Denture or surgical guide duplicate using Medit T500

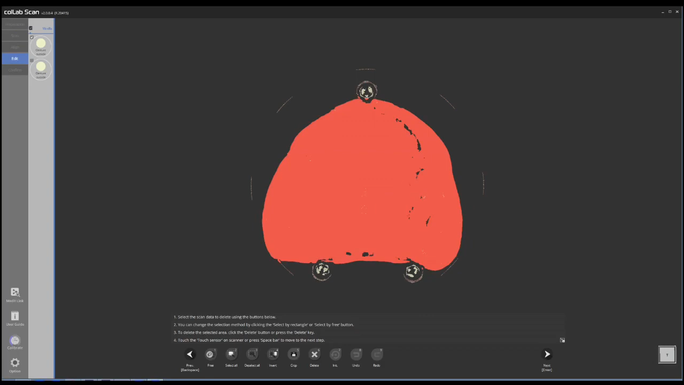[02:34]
are very close to the denture so in this case I'm going to select the denture crop it
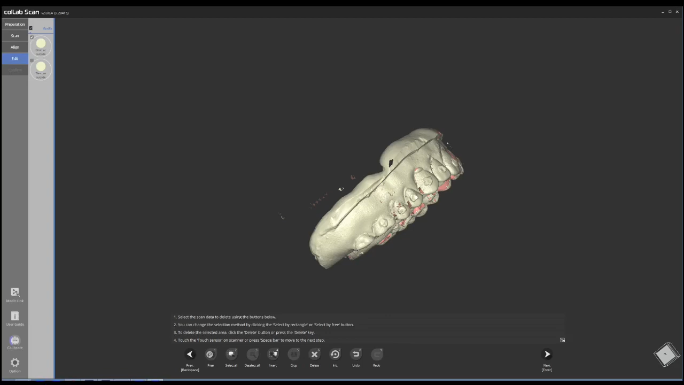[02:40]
there might be a couple extra data here and there lasso tool select them delete them and then you do the same thing for top
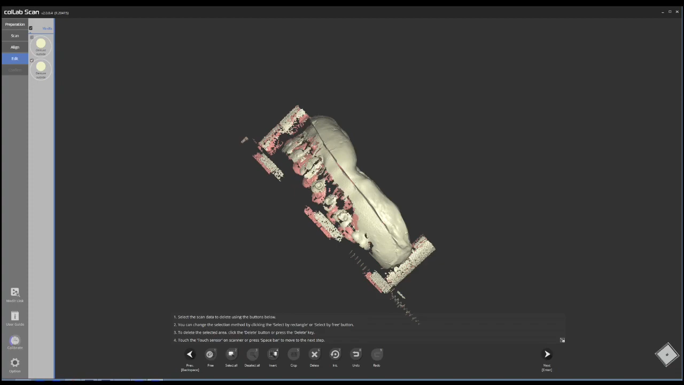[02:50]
and bottom in this case I'm going to switch to the inside part of the denture